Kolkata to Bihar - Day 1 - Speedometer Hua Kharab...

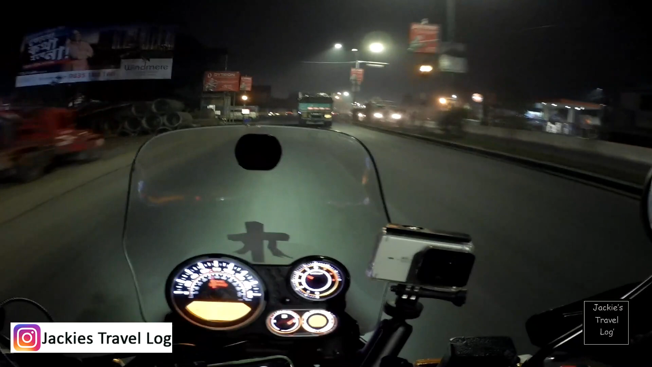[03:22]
ट्रिप पे निकलने से पहले पूरा गाड़ी का थरो चेक करवाना इज वेरी मच रिक्वायर्ड. गाड़ी में कुछ कमी है नहीं है, क्या है नहीं है, ताकि रास्ते में कुछ प्रॉब्लम ना आ जाए. चचा का लाइट कितना ज़बरदस्त है, एकदम पूरा आँखी में लग रहा है मेरा.